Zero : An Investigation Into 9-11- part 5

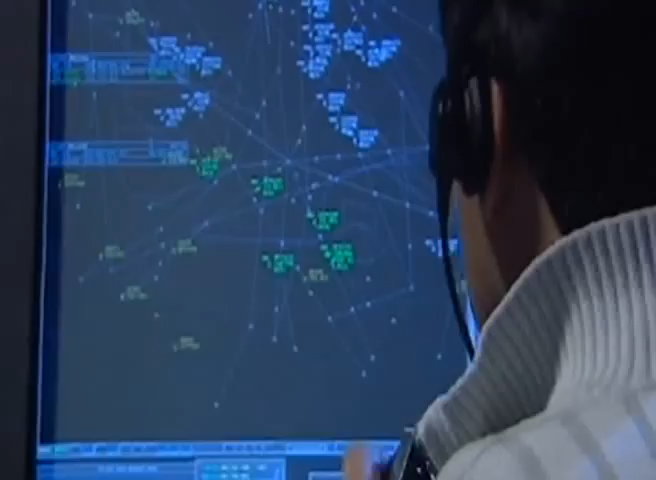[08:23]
there's an aircraft if there's a target that just executed the turns i told now i